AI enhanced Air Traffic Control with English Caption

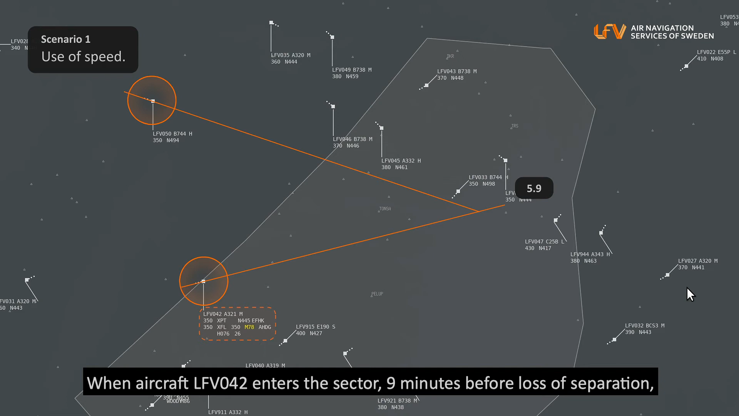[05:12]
9 minutes before loss of separation, advanced auto-planner issues a clearance to increase the speed to Mach 0.78, a slight increase of the ground speed by 4 nauts.
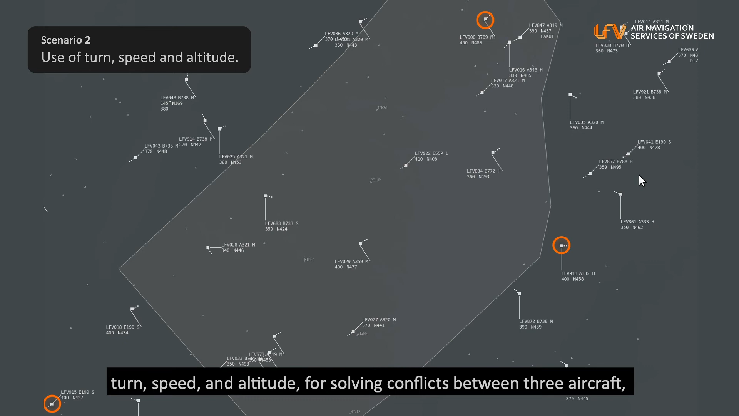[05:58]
for solving conflicts between three aircrafts, LFV-900, LFV-915,
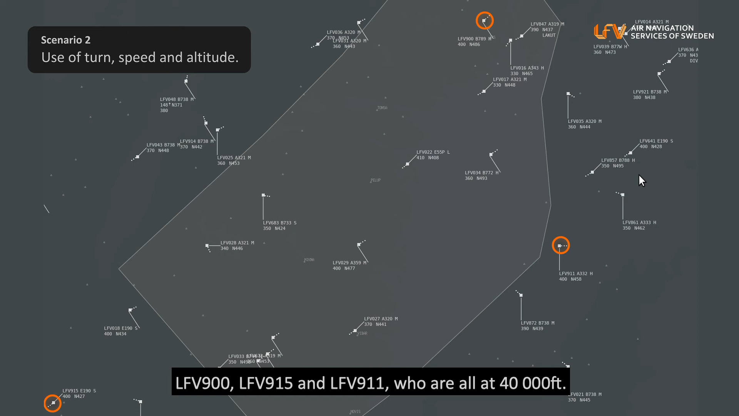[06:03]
and LFV-911, who are all at 40,000 feet.
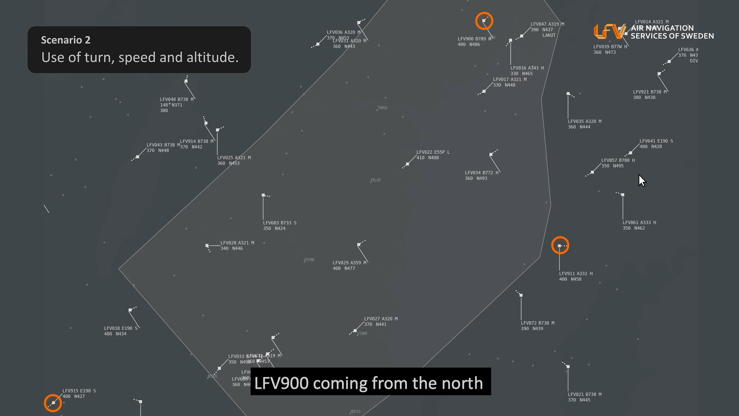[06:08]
LFV-900 coming from the north is given a clearance to increase the speed to Mach 0.86,
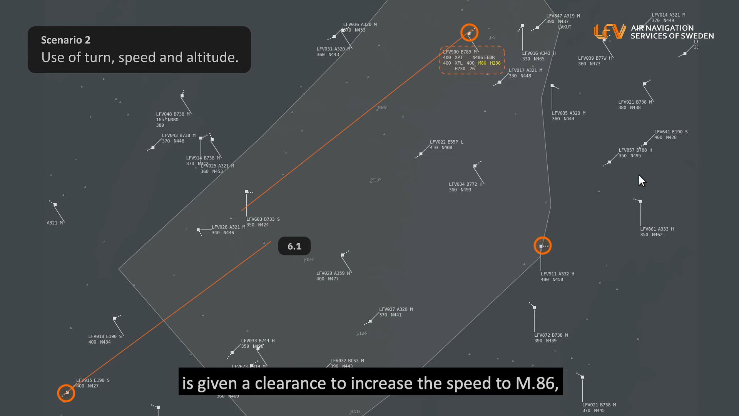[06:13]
a 10 knots speed increment, and to turn 5 degrees to the right.
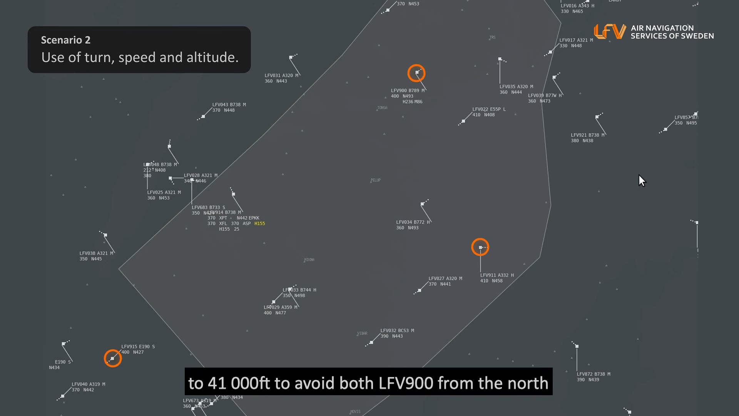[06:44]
to avoid both LFV-900 from the north and LFV-915 from the south.
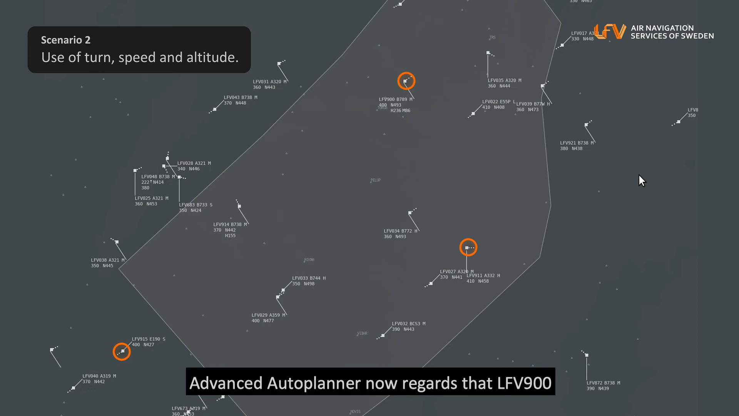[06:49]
Advanced Auto-planner now regards that LFV-900 is clear of LFV-915
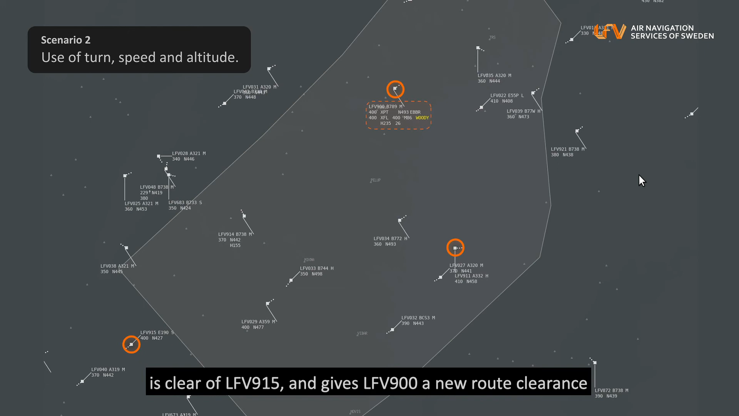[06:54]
and gives LFV-900 a new road clearance back to Waypoint Woody, outside Antwerp in Belgium.
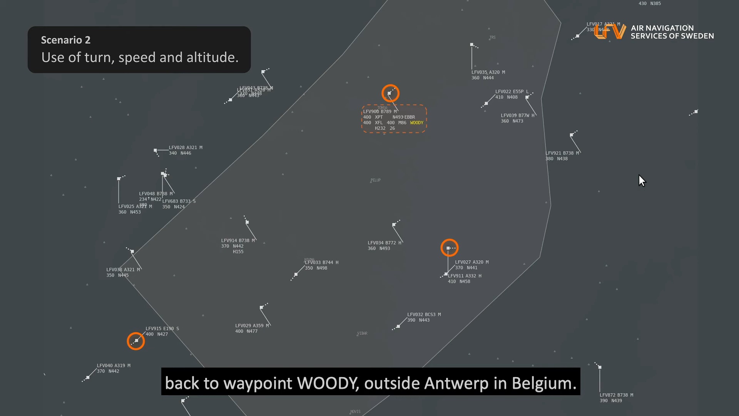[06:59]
The aircraft uses its own navigation back to the original flight plan.
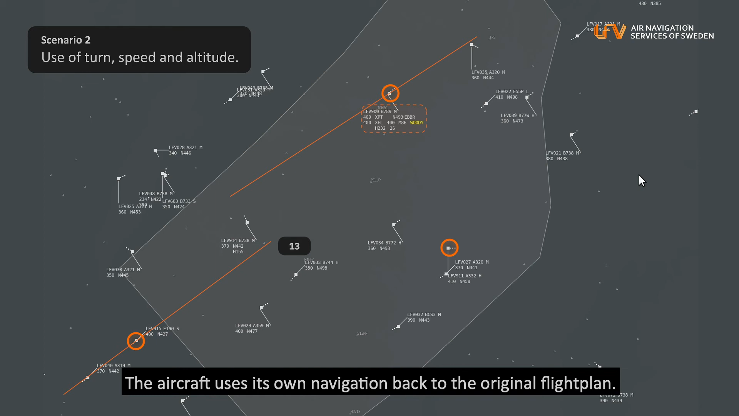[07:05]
The predicted separation is now 10 nautical miles,
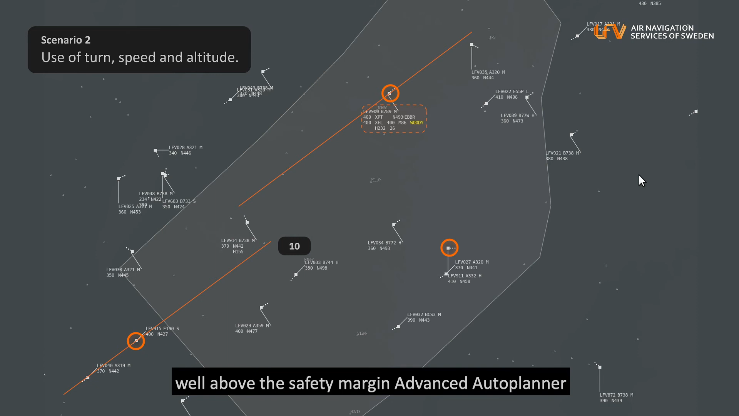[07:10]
well above the safety margin Advanced Auto-planner is using for separation, but within what we in the project regard as efficient flight trajectories.
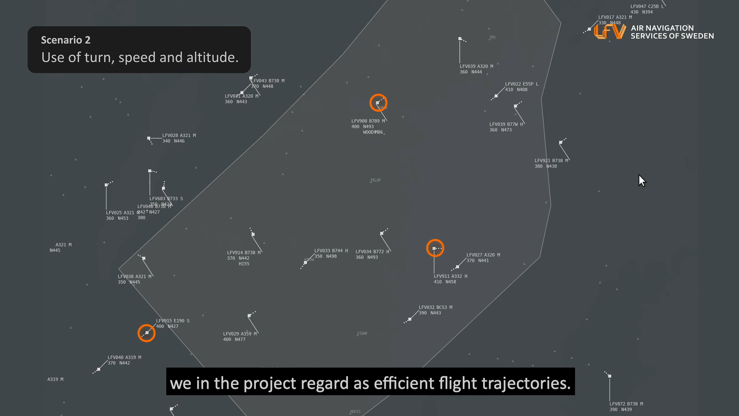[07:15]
We can now see that all three aircraft are separated according to aviation rules,
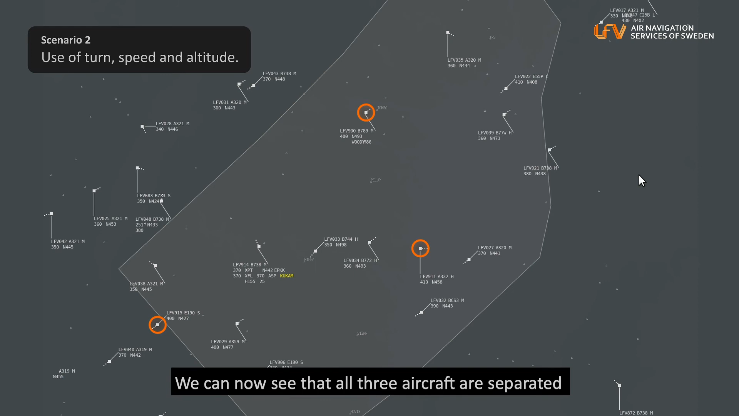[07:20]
either by at least 5 nautical miles,
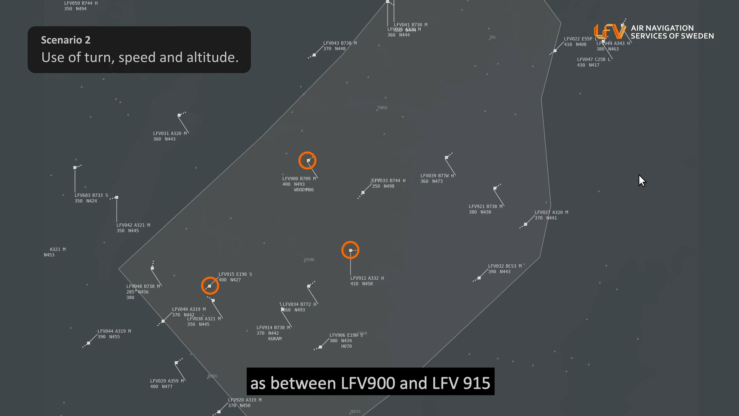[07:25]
as between LFV-900 and LFV-915, or by at least 1,000 feet,
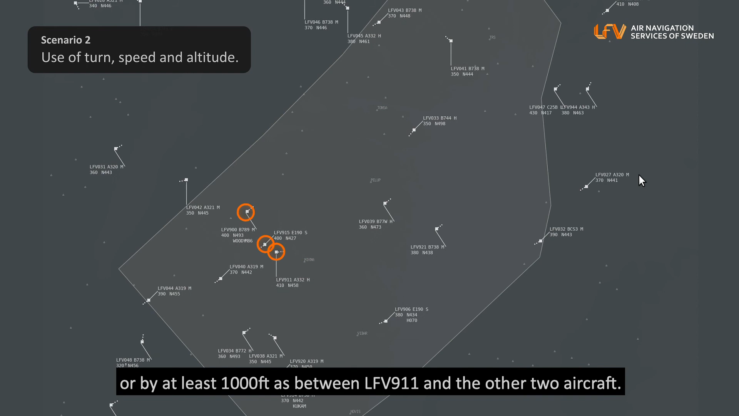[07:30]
as between LFV-911 and the other two aircraft.
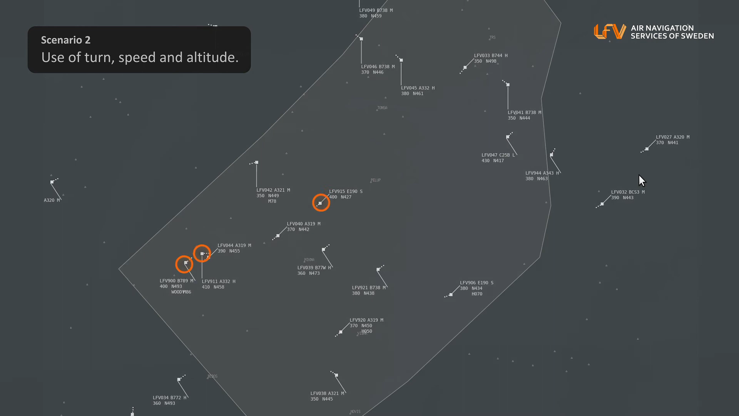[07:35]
In scenario 3, we would like to show you what happens if the pilots do not follow the instructions given by the Advanced Auto-planner.
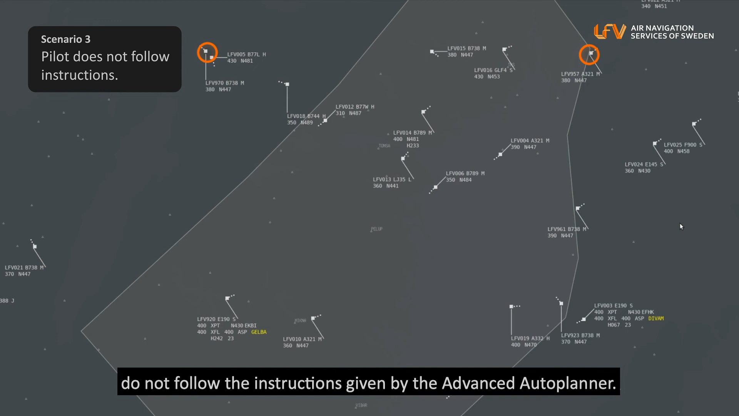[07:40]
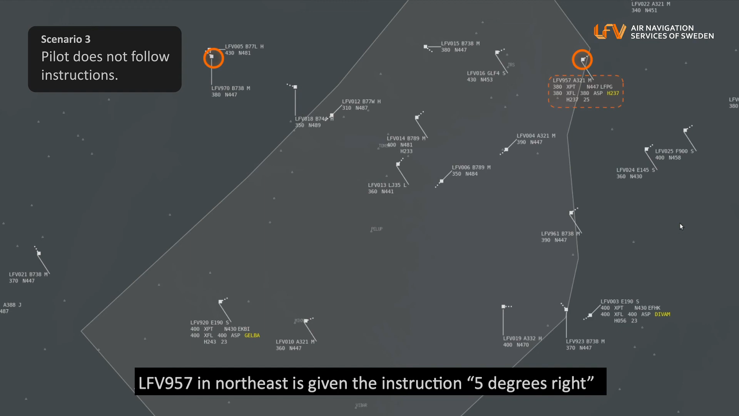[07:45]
LFV-957 in the northeast is given the instruction 5 degrees right to turn behind LFV-970 coming from the west.
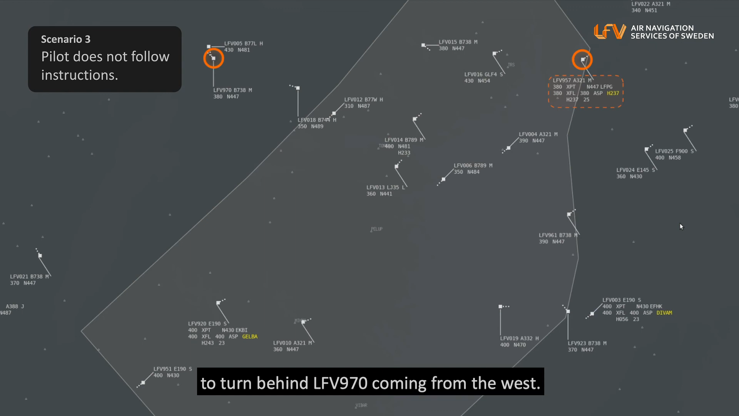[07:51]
The pilot on LFV-957, however, only turns 2 degrees, for unknown reasons.
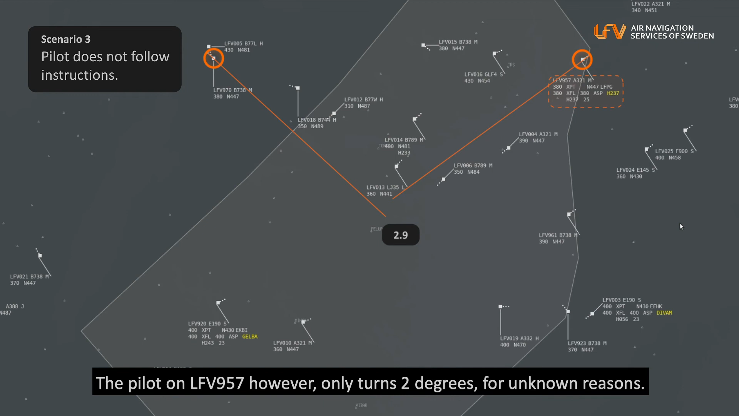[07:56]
The separation went from 2.9 to 4.4 nautical miles,
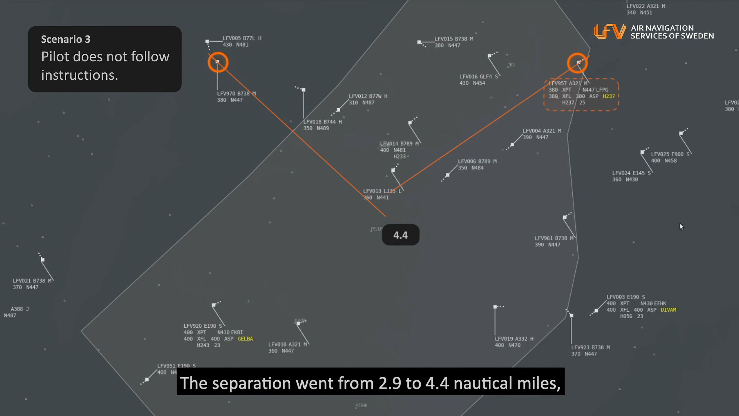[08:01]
which is still below the separation minima needed in this sector.
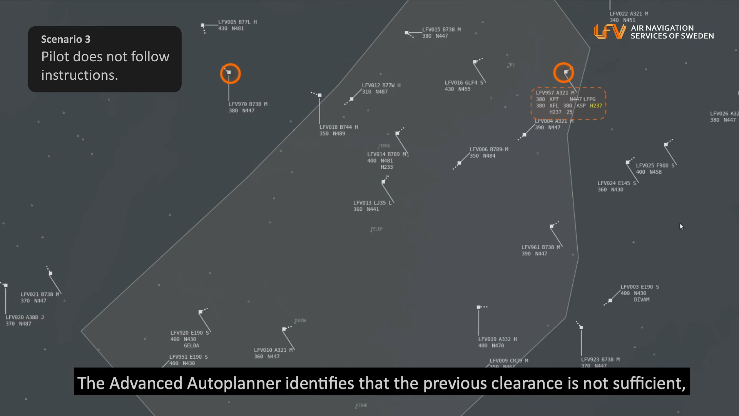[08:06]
The Advanced Auto-planner identifies that the previous clearance is not sufficient and turns
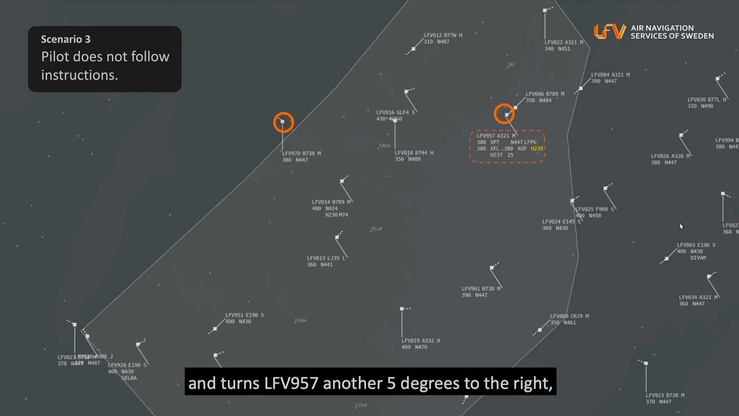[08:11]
LFV-957 another 5 degrees to the right, but again the pilot only turns by 2 degrees.
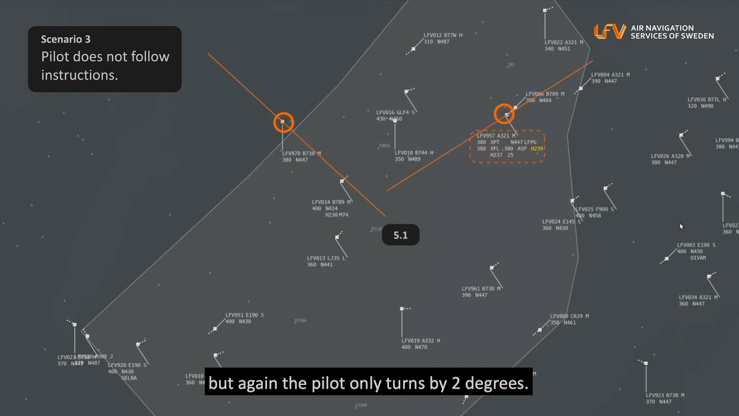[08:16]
The predicted separation is now 5.8 nautical miles,
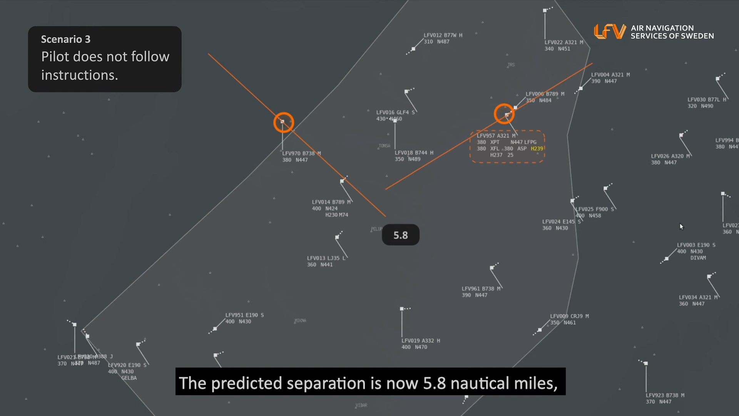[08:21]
which is above the minimum separation needed, but still below the buffer used by Advanced Auto-planner.
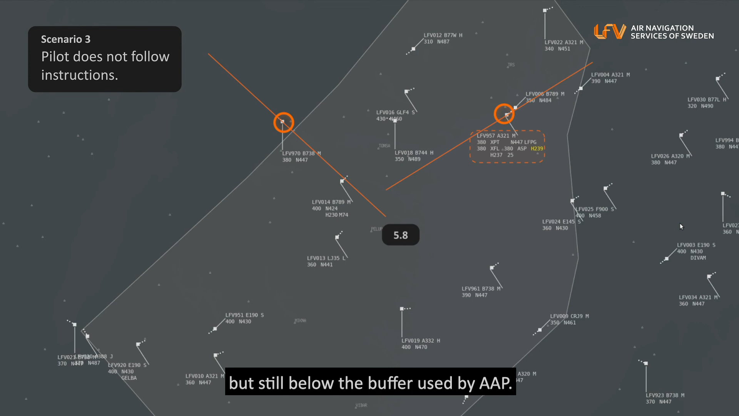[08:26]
LFV-970 is now entering the sector and